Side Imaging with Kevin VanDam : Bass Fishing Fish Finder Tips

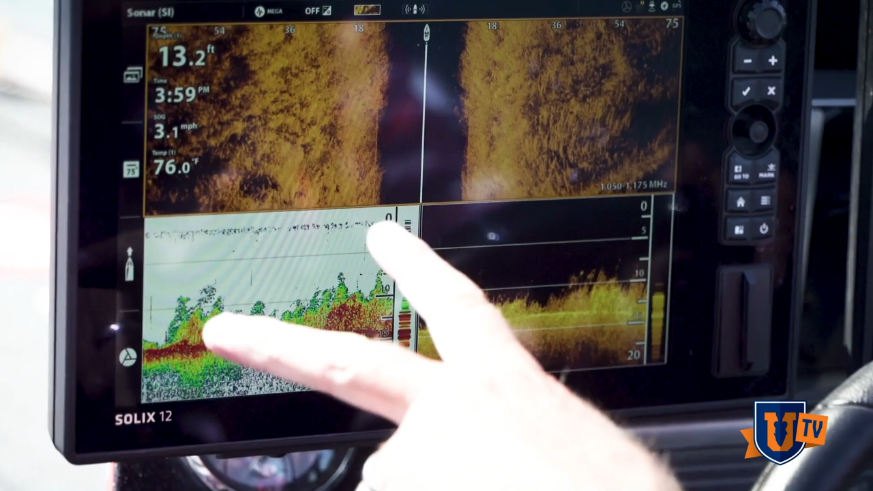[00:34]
On screen: depth 13.2 ft, water 76.0°F, speed 3.1 mph
You can see grass on both sides. I just went right over the top of that.
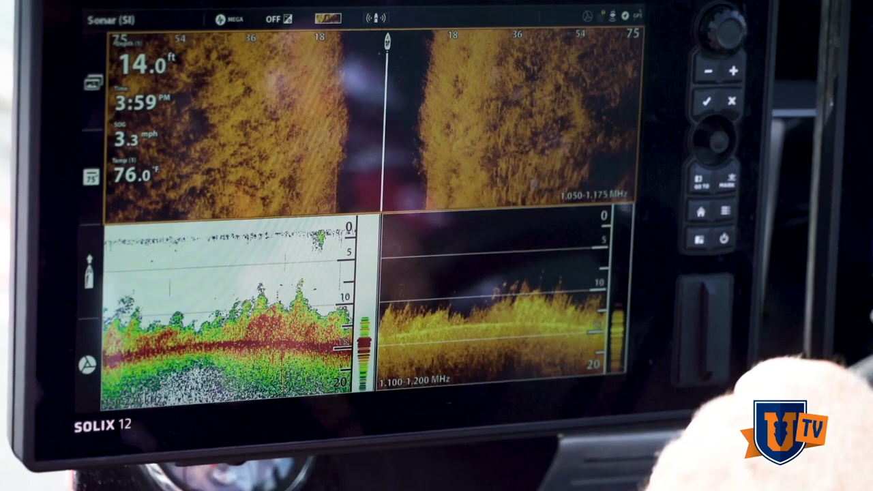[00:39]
On screen: depth 14.0 ft, water 76.0°F, speed 3.3 mph
And you know, this is the kind of stuff you're looking for is I'm trying to find scattered edges. You can see the depth is, I mean, it's just a subtle drop. And that's what's so awesome about the Lake Master mapping is it's so precise. I mean, with one foot increments, it shows those subtle little rises on a big flat like this. So we came off that edge right there.
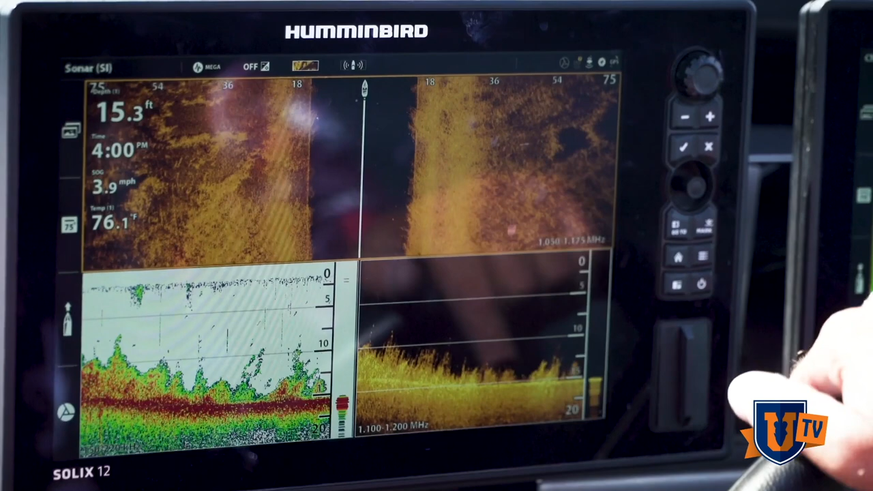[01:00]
On screen: depth 15.3 ft, water 76.1°F, speed 3.9 mph
And you know, again, this is what these grass clumps look like on 2D. You can see how, how awesome they stand out on the,
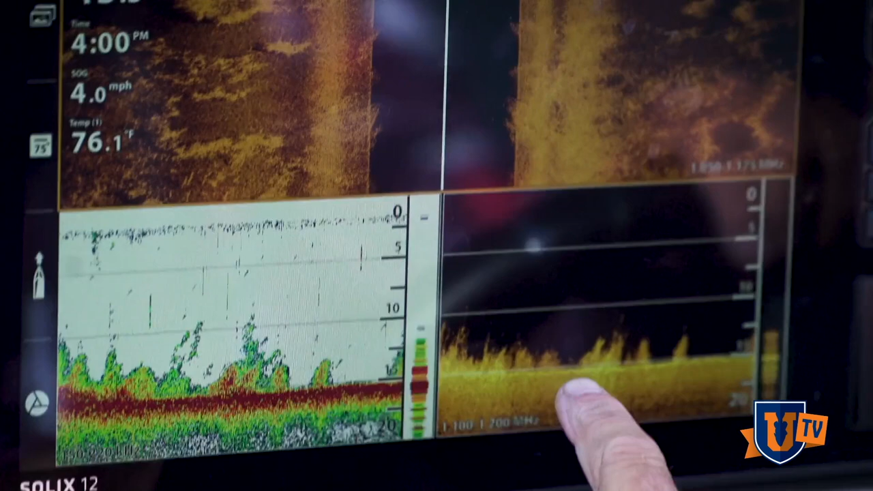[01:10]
On screen: water 76.1°F, speed 4.0 mph
on the down imaging, you know, the mega imaging just really makes everything stand out.
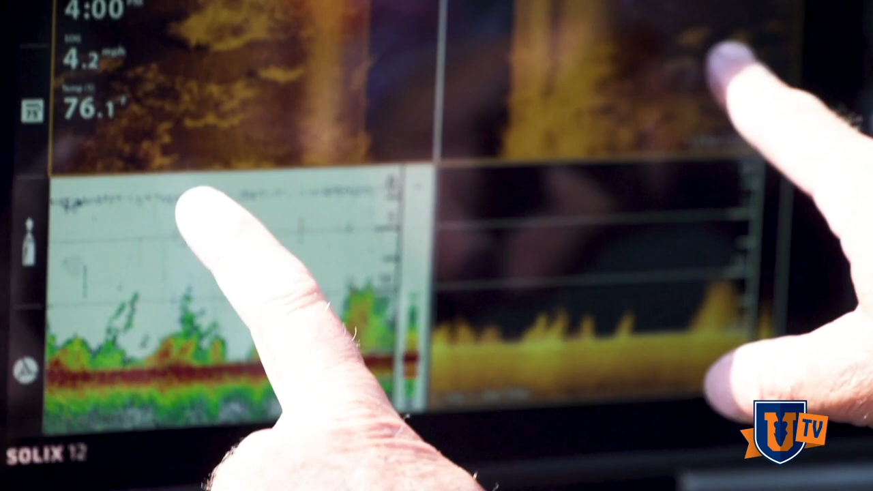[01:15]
On screen: speed 4.2 mph
And look how these are just so clumpy out here on the edge. So if you get up shallower, that grass gets real thick. And, but this is what fish like to be around. There's all these little edges around these little clumps. You can see here that some of these are five feet tall,
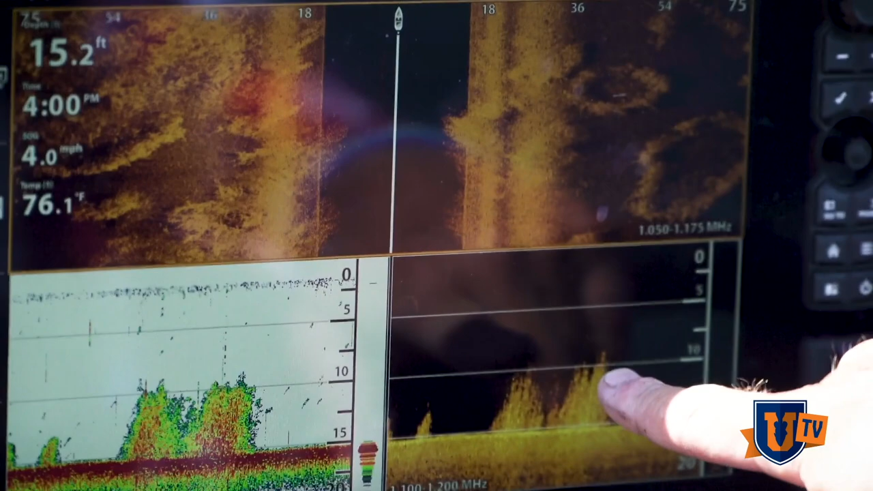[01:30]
On screen: depth 15.2 ft, water 76.1°F, speed 4.0 mph
but a lot of them are just a foot tall or so. And that's this more scattered stuff is where those fish set up in the summer like this.
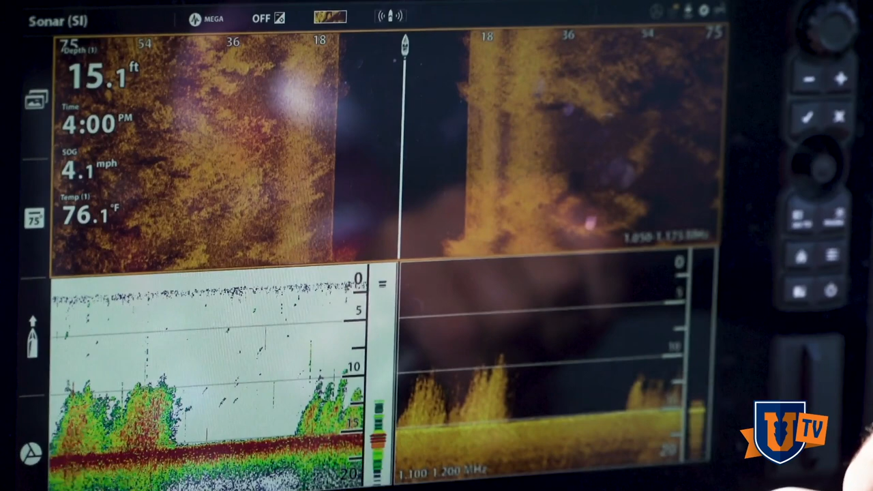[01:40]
On screen: depth 15.1 ft, water 76.1°F, speed 4.1 mph
So, you know, and you can actually, you know, crank this without getting your crankbait bogged down.
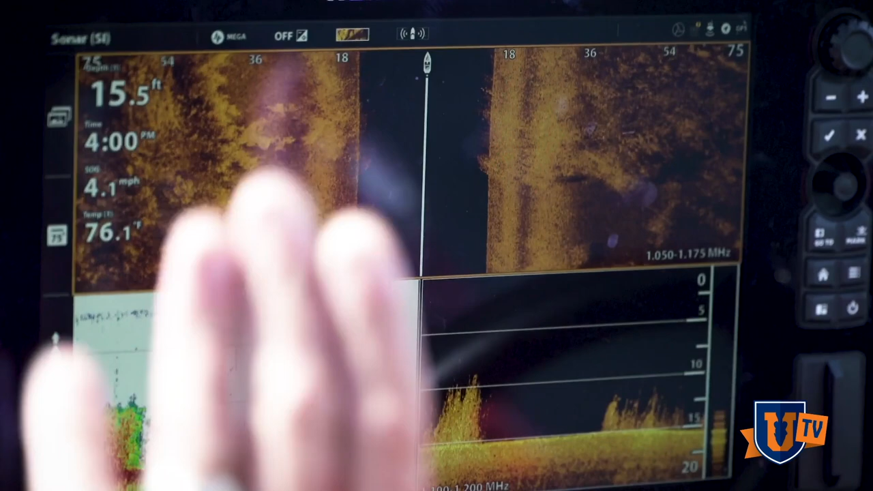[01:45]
On screen: depth 15.5 ft, water 76.1°F, speed 4.1 mph
If I turn left and go up shallower towards the bank, it just gets real thick, the grass gets real tall.
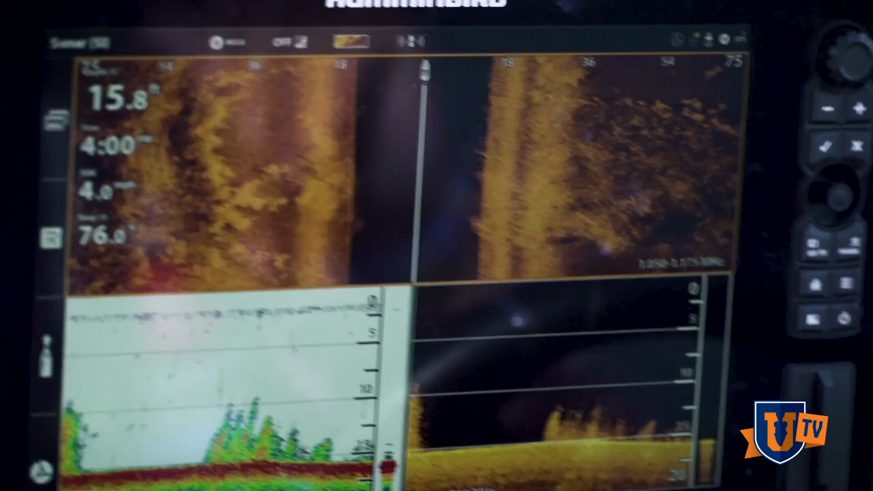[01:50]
And you know, it's not defined and there's no irregularities anymore. I mean, just even here, you can see there's a big pocket right here with one sitting right in the middle of it right there. So none of these, you know, grass flats on these natural lakes like this have that straight,
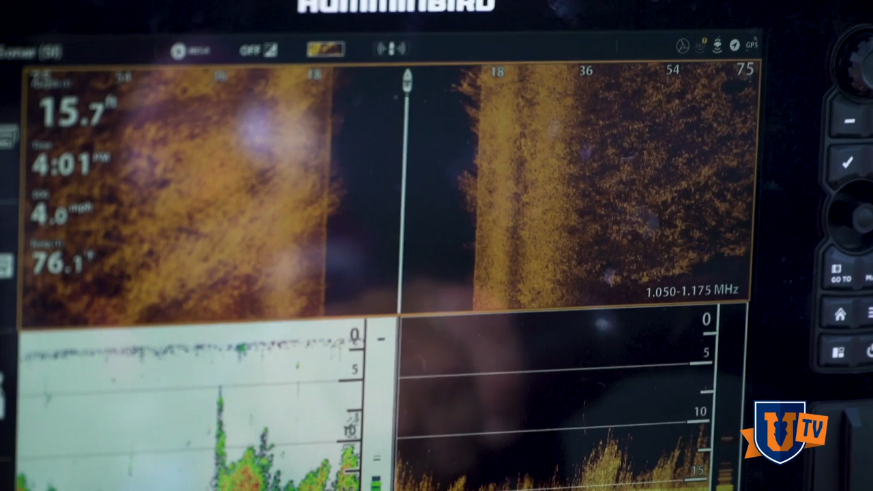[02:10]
On screen: depth 15.7 ft, water 76.1°F, speed 4.0 mph
exact defined edge. And a lot of times you'll find bottom composition changes out in that area too.
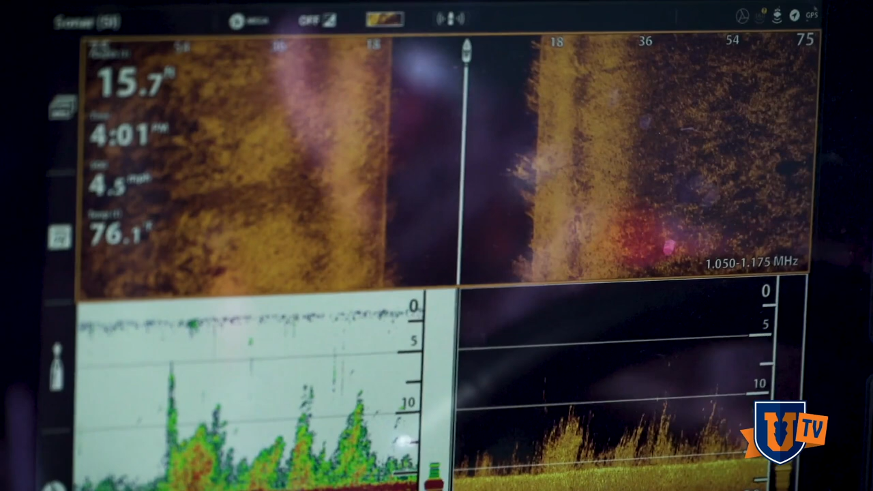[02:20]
On screen: speed 4.5 mph
You'll, you know, if all of a sudden there's a hole in the grass, it might be a hard spot where it can't grow and that can be magical too. But there's no doubt that some kind of defined edge is, is important.
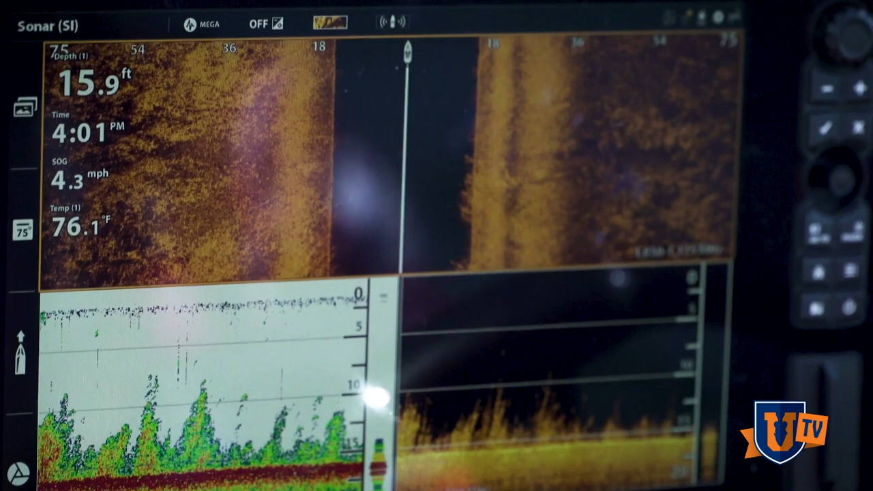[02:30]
On screen: depth 15.9 ft, water 76.1°F, speed 4.3 mph
You know, if I turn out and you can see the Lake Master, I'm going to get out here towards the 20 foot zone.
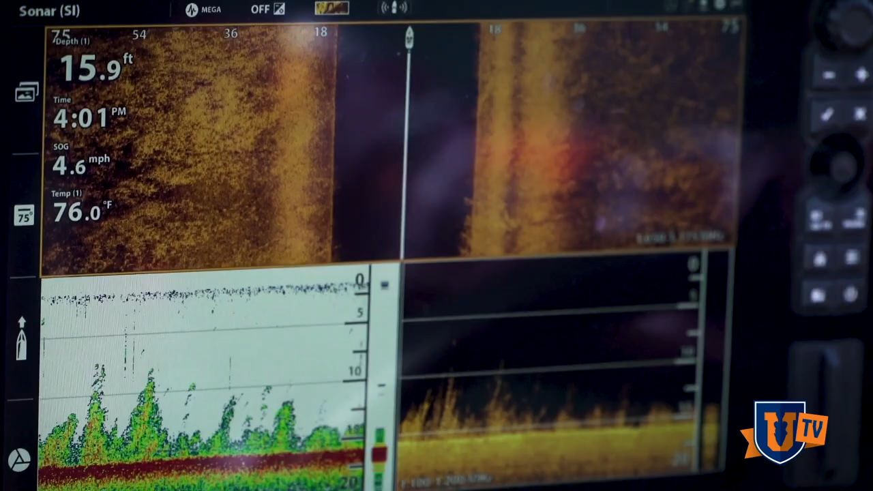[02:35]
On screen: depth 15.9 ft, water 76.0°F, speed 4.6 mph
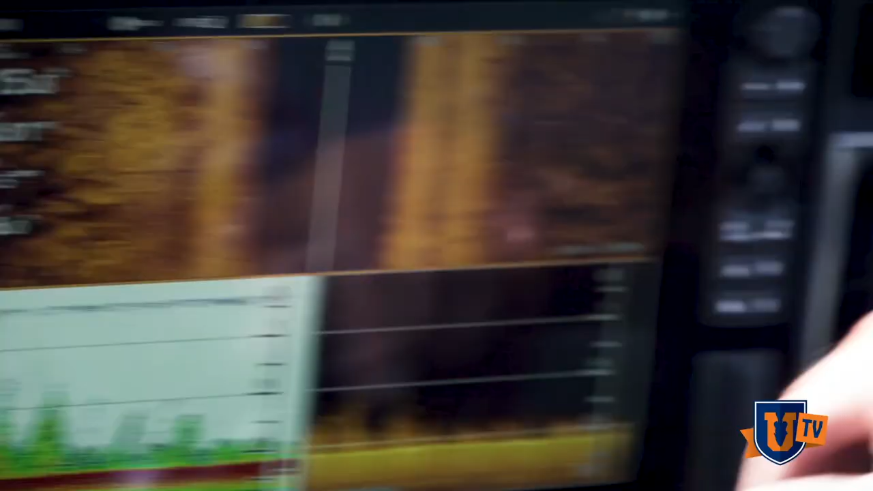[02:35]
A lot of this grass is just going to slowly dissipate.
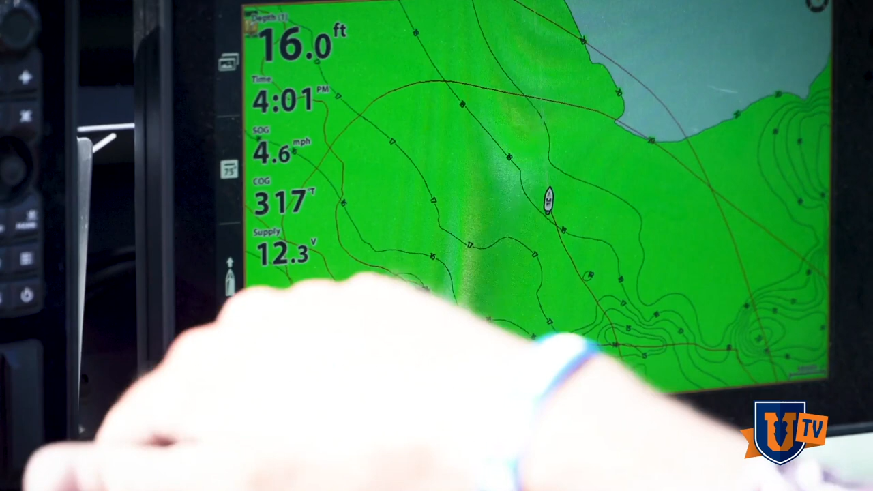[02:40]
You see here, it's going away. There's getting to be less and less of it. You can just see there's barely, I mean, it's just really short stuff on the, on the side imaging.
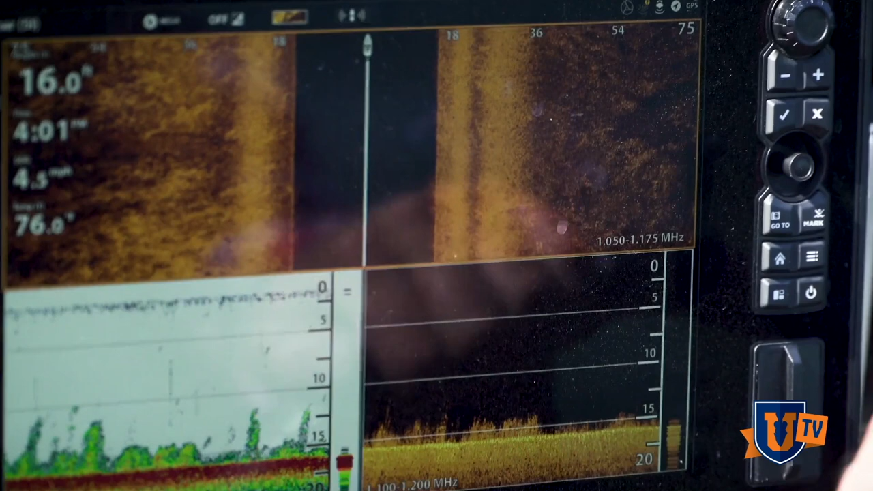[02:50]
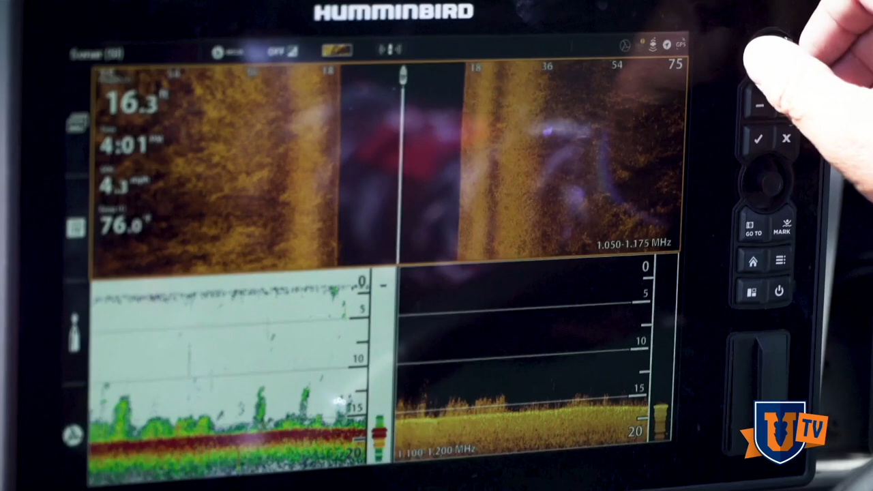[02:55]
I've got my side imaging set right now to 75 feet.
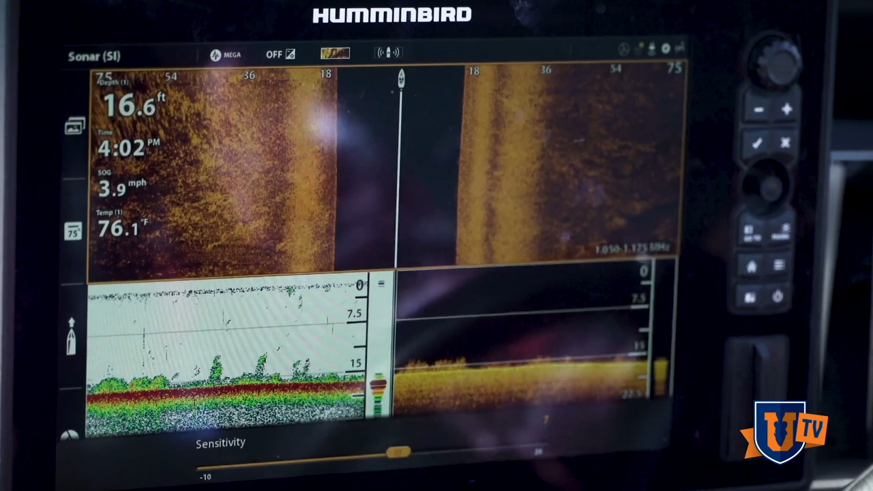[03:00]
On screen: depth 16.6 ft, water 76.1°F, speed 3.9 mph
You can adjust your sensitivity, but I'm getting a really clear picture with down imaging. And this is one of my favorite screens that I like to graph with is, you know, side imaging, down imaging, and then also 2D sonar. It really, you see a lot of clutter on the, on the 2D.